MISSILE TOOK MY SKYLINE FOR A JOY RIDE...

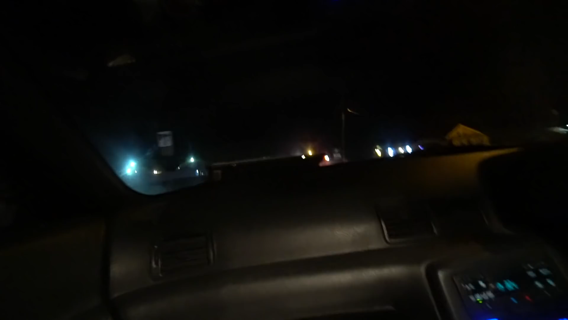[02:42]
You're you're way over right here You're about to hit that curb if I didn't say anything you got to pay a little more attention to Jack
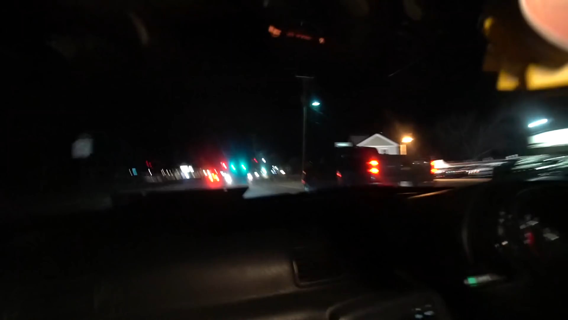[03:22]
We're going for a fucking ride This is ghetto We're racing this dude in the radio